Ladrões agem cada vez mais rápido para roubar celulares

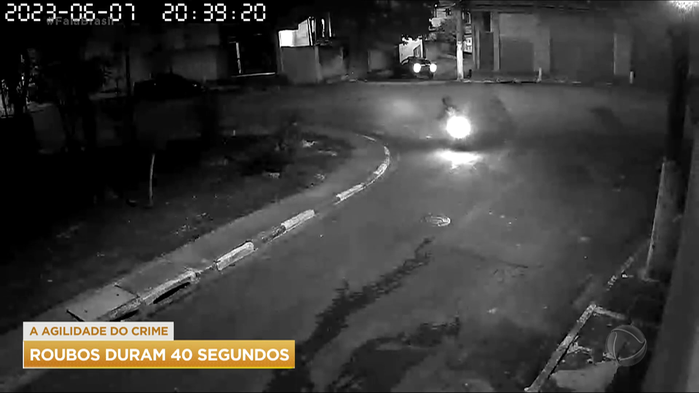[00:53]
Os criminosos estão nessa motocicleta que contorna a praça. Eles param, anunciam o assalto e fogem com o celular da vítima.
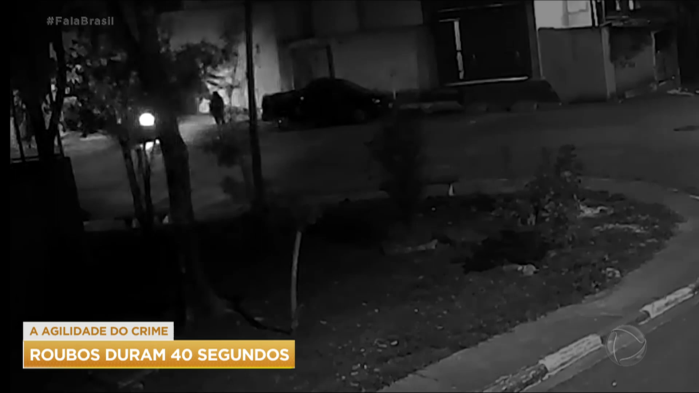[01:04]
Veja de novo, o roubo dura apenas 6 segundos. A dupla vai embora e a mulher sai andando desnorteada.
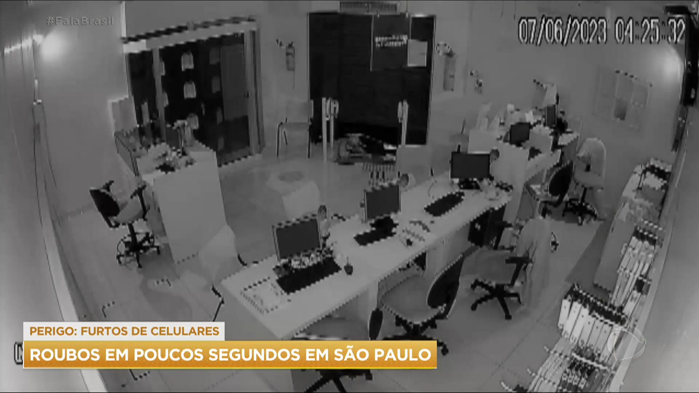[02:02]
Foi o que aconteceu em Franca, no interior de São Paulo. Câmeras flagraram a ação. O criminoso entra agachado, vasculha o balcão. Ele tem tanto tempo que chega a voltar e conversar com o comparsa, que o espera do lado de fora da loja. Ele furta produtos e dinheiro. Mas o detalhe é que essa é a terceira vez em menos de dois meses que isso acontece no mesmo local.